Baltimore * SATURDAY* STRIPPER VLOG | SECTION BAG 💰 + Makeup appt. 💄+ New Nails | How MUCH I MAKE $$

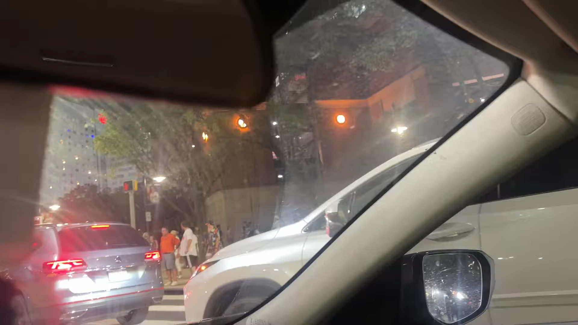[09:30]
Like, why is everybody outside tonight, y'all? Like, what they got going on?